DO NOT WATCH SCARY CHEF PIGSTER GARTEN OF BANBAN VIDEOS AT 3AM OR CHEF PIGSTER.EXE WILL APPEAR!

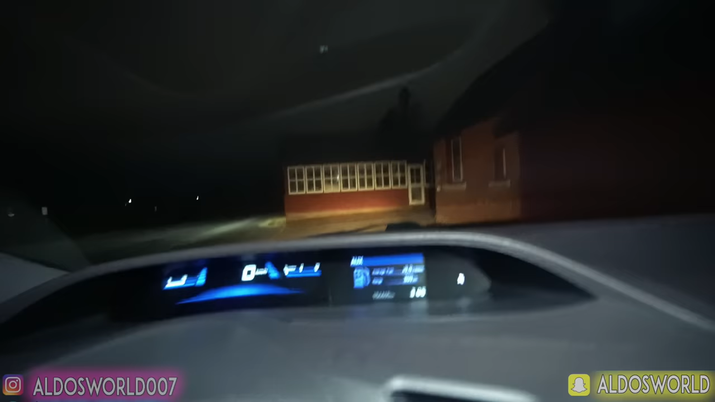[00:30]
This is a legit farm. This is probably where Chef Pigster hangs out. Okay, but I'm here at 3 a.m.
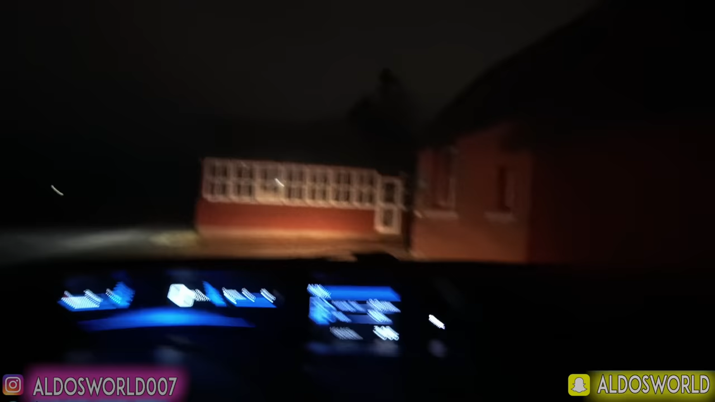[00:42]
Look at that! We're here at 3 a.m. So this ain't gonna be no normal, happy Chef Pigster, okay?
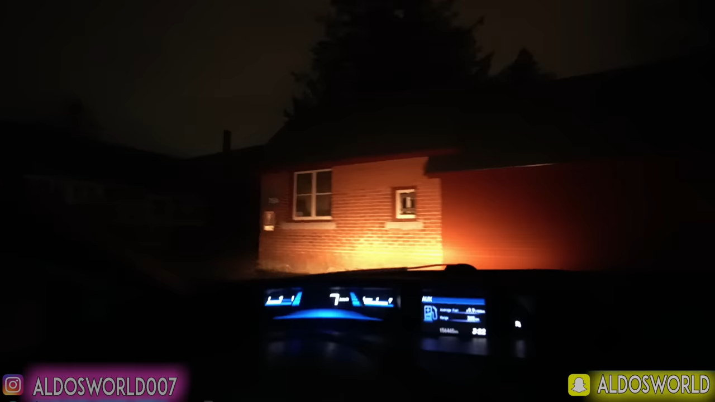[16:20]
I'm not going crazy here But I'm pretty sure I saw Chef Bigster go down this way Or I think Chef Bigster came from there And went down that way What the freak?
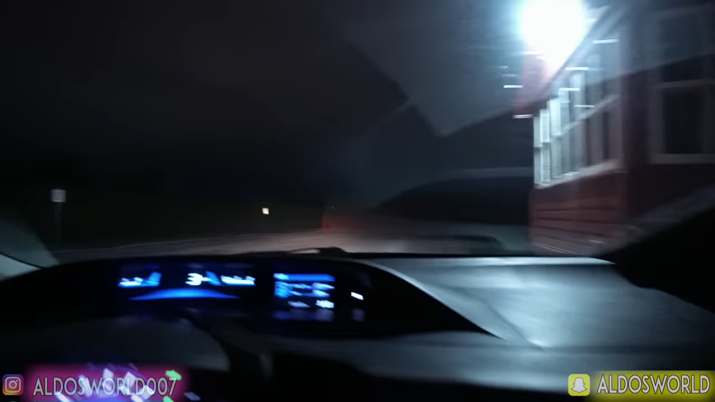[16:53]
okay If you see anything Please comment down all the time Okay, so did Chef Bigster go down that way?
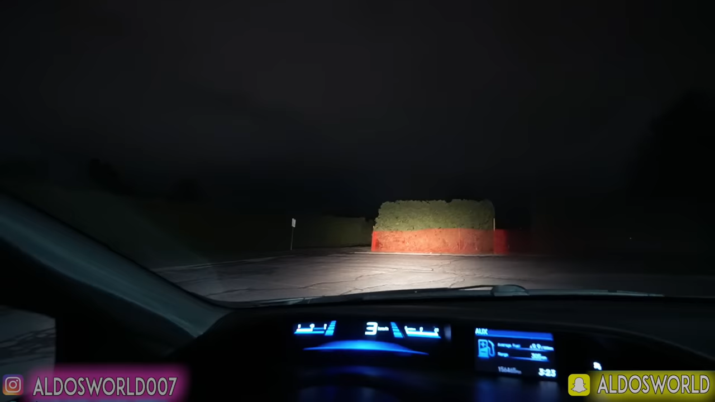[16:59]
Whoa, why? What happened over there? Why is that off limits? Oh my god Wait, is this? Am I not allowed to be here? What the heck is this?
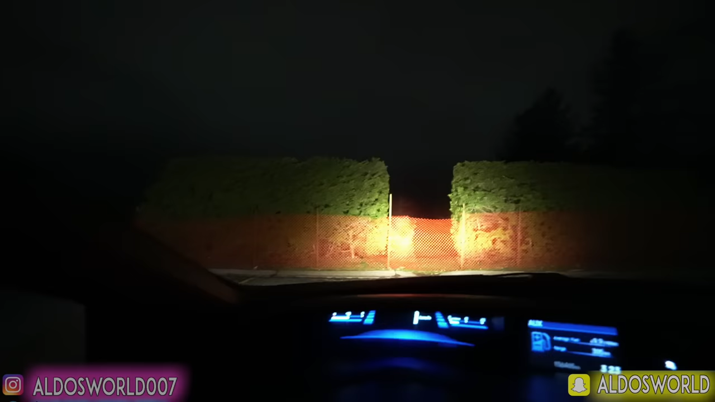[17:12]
Why is there like Orange everywhere? Hold on Do I dare get out of my car? Guys, I'm gonna get out of my car for like a second Let's just See what the heck is going on